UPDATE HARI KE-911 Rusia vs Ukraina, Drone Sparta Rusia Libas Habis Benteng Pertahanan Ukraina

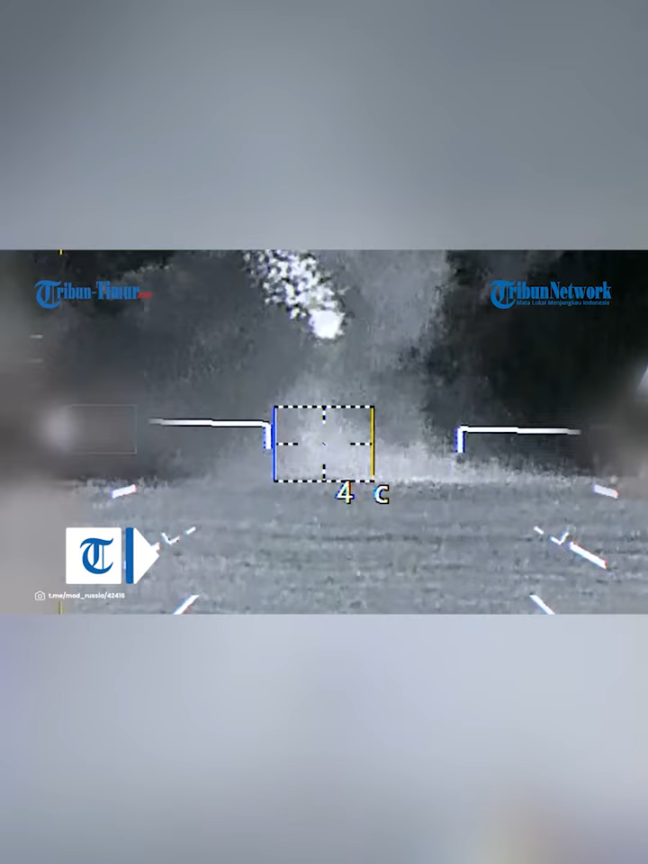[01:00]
Setelah menggunakan senjata penerbangan, para kru kembali dengan selamat ke lokasi keberangkatan.
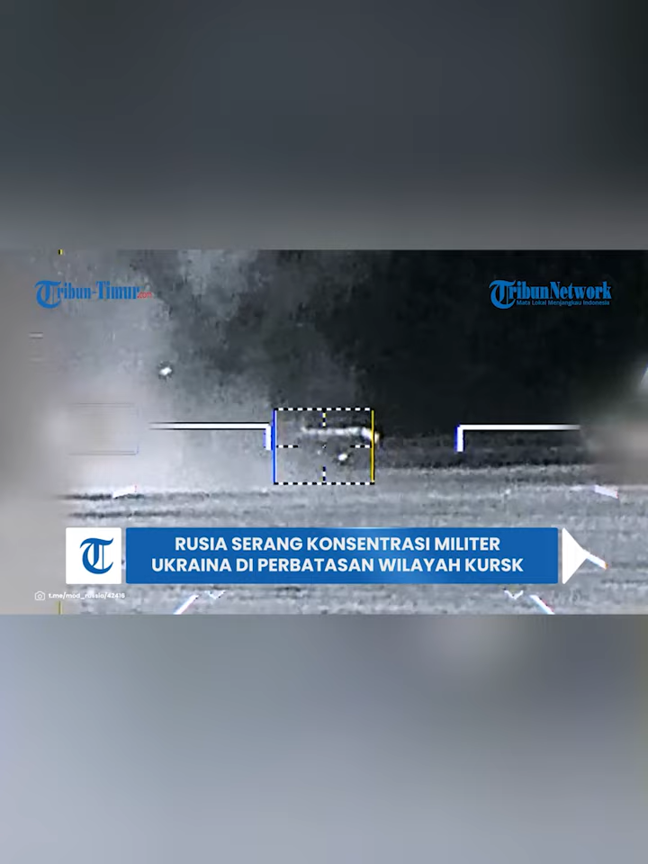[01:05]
Menurut laporan intelijen, personel dan kendaraan lapis baja Angkatan Bersenjata Ukraina berhasil dihancurkan.